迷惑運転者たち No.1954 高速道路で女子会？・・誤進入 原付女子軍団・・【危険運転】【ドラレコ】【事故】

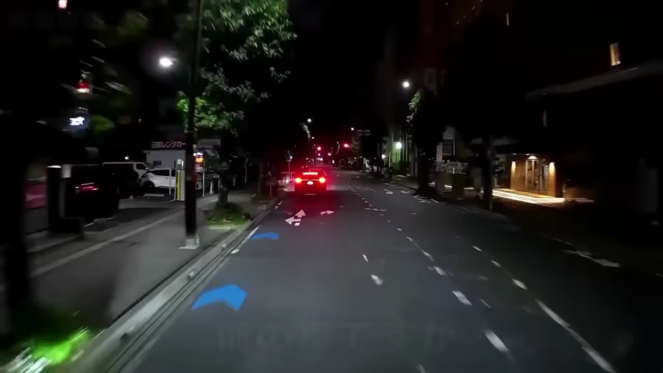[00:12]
やー、なんだろう、こいつら。あおらせ運転しようとしてるのか、おい、さっきからよ。
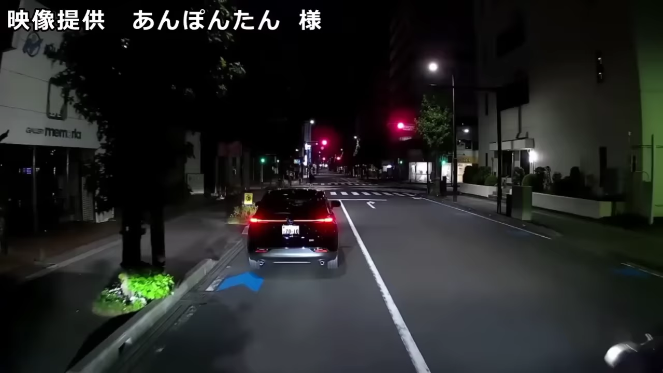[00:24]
それとも、こういう癖の運転なのか。それで停止線はしっかり守らないんだよな。
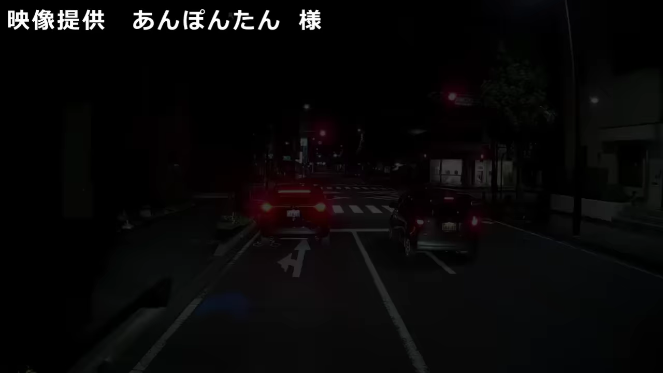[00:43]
ハイビームのまんまだろう。